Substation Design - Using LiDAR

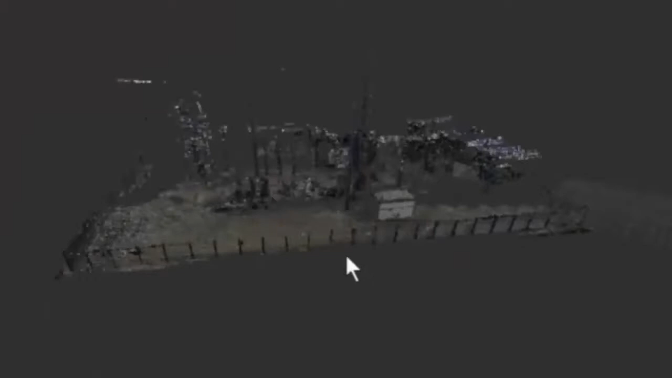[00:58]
The result is a point cloud consisting of millions of points that represent an accurate 3D image of the substation.
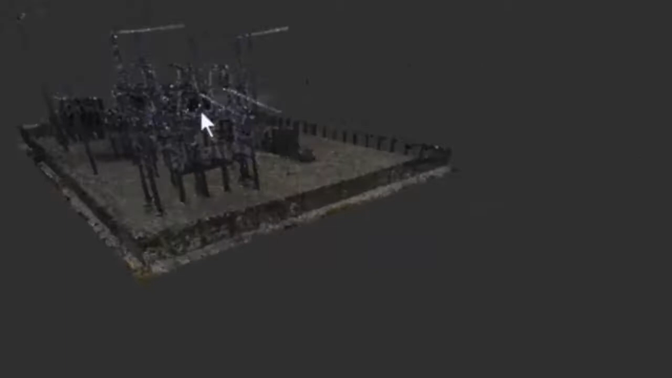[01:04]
In step two, Wilma has now received the point cloud data for the existing substation.
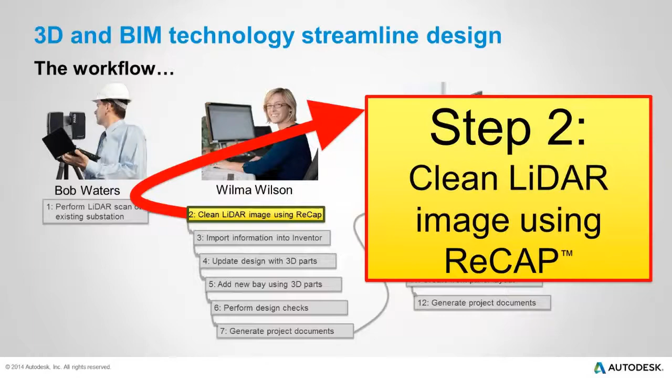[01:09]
She loads the data into Autodesk ReCap and starts by taking a look around to see what she's got.
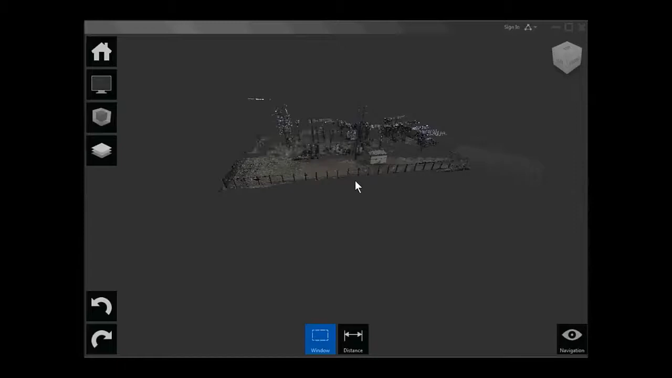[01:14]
She'll then enhance the data so it's easier to use for the substation design project within Autodesk Inventor.
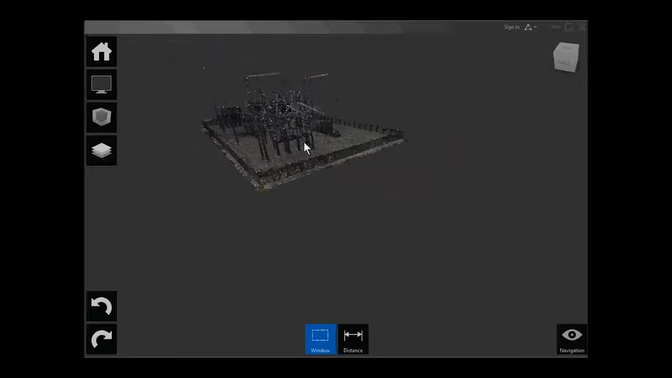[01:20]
She then selects several points to identify the ground and identify the base plane.
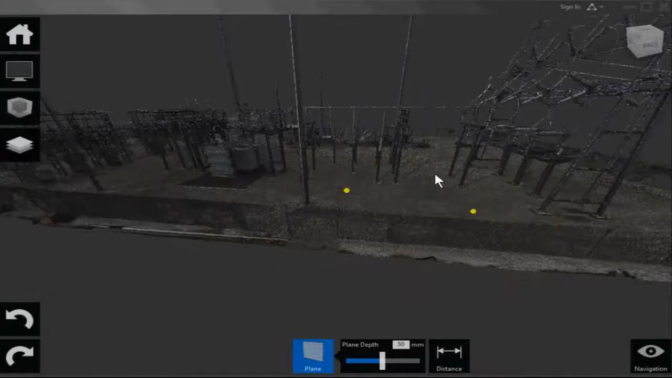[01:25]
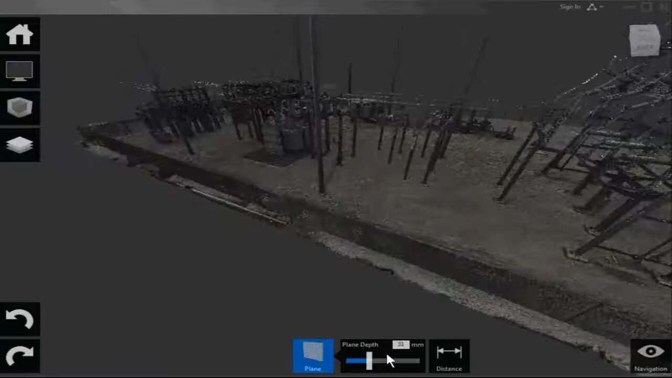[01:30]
Next, she adds survey points to the cloud, which will serve as reference points.
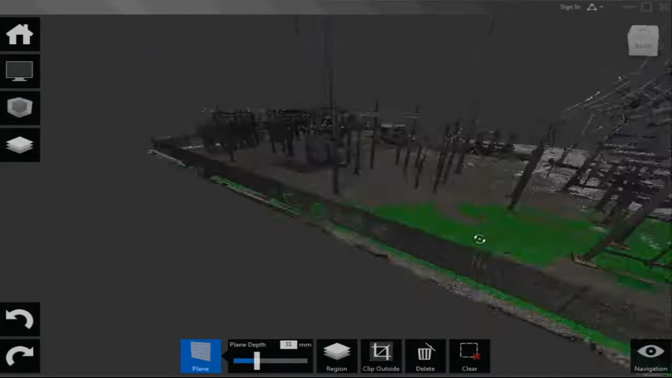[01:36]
She wants a clean work area where the new bay will be located,
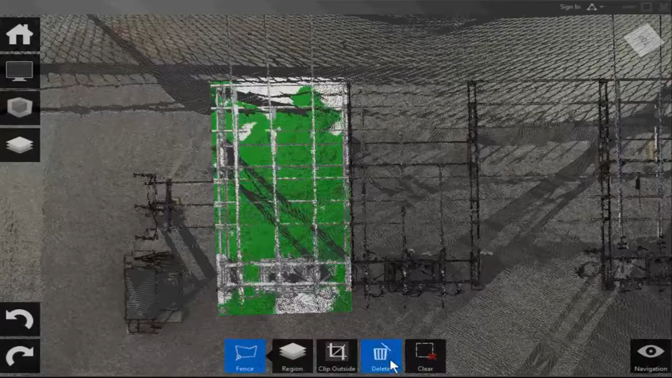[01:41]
so she now draws a fence around the new bay and deletes all of the existing points within that area.
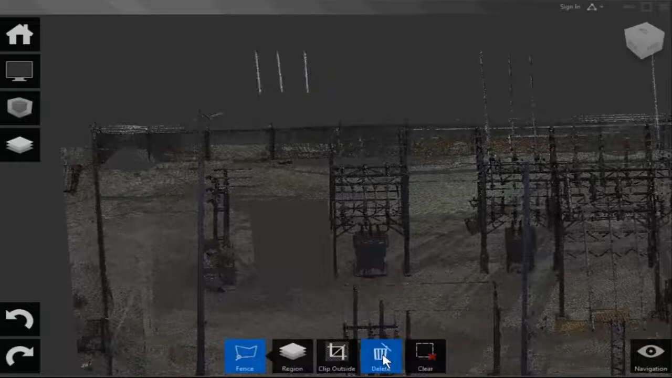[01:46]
And while she's at it, she continues by cleaning up some extraneous information that lies outside of the substation.
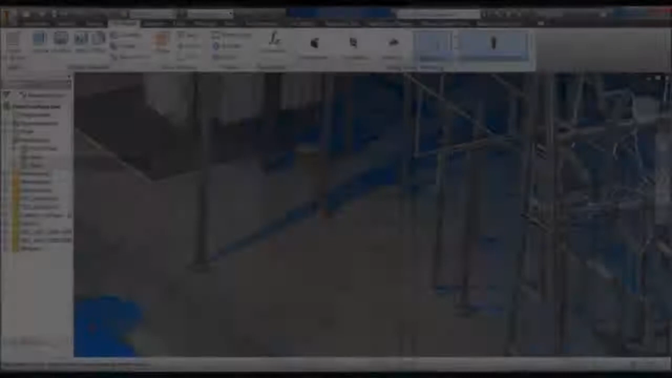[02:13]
And here, you can see the LiDAR scan that was cleaned up in Autodesk ReCap is also brought in to the Autodesk Inventor.
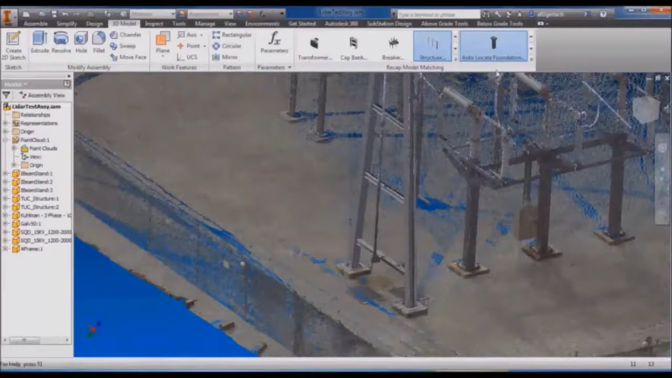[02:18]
environment. Wilma then uses point cloud tools to
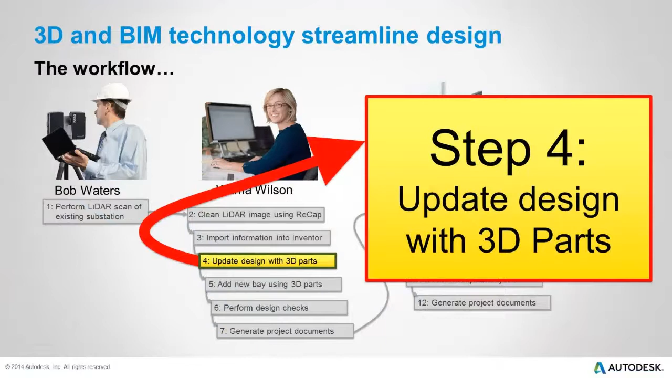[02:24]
select objects and match them to components in the standard library.
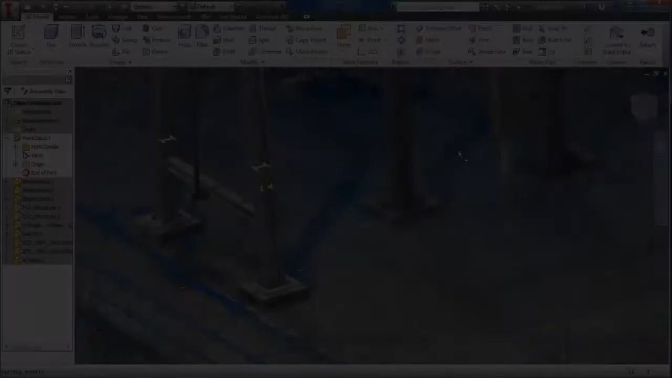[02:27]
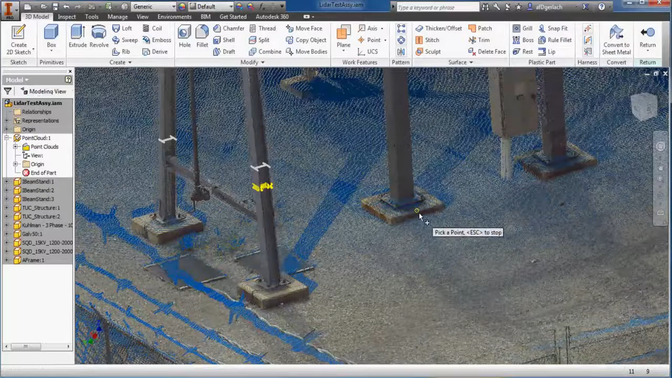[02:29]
For example, here you can watch as a footing in the point cloud is updated.
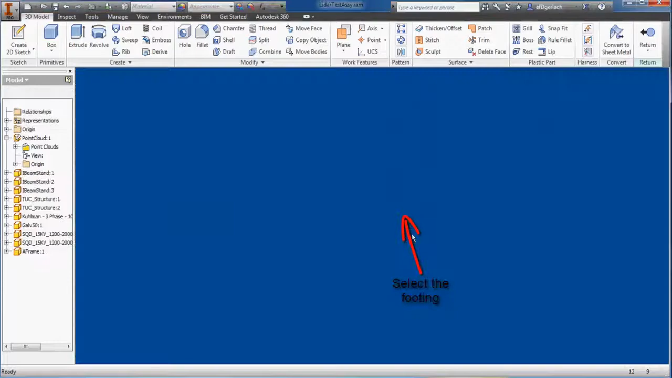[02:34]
Wilma continues to insert components based upon the point cloud data.
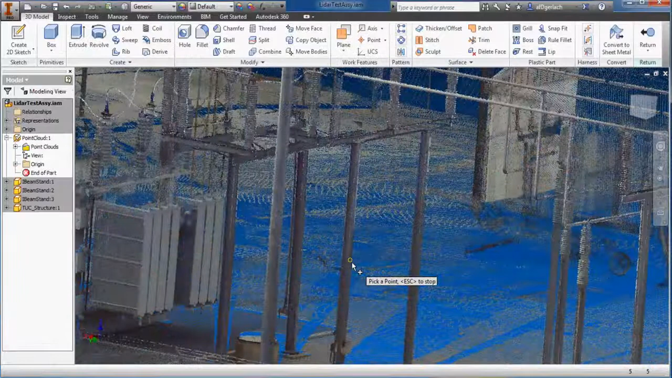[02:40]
Here she adds a support member, choosing the appropriate item from the utility's standards library.
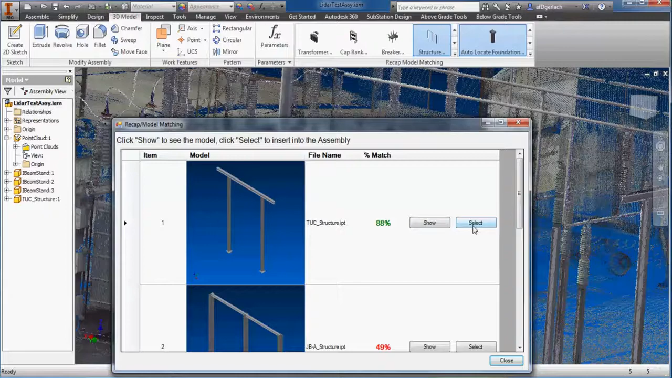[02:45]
Note that the points from the point cloud have now been replaced automatically with the actual component.
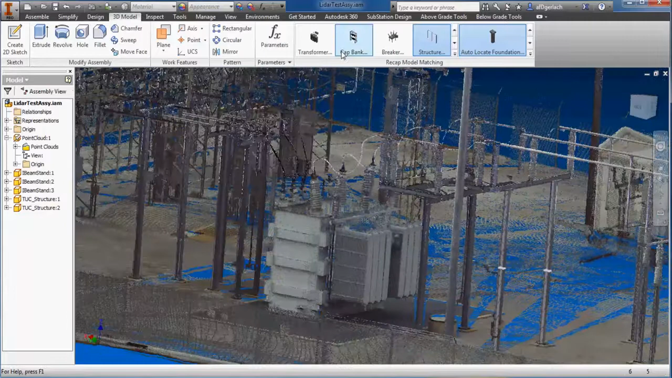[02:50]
Next, Wilma uses the model matching function to insert a transformer.
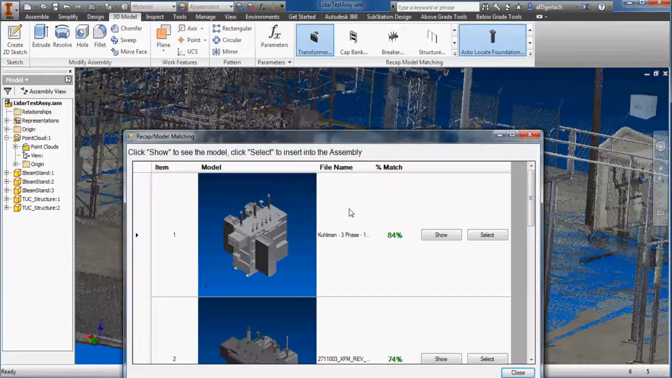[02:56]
This component is also part of the utility standards library. But note that the original 3D model was obtained from the transformer manufacturer.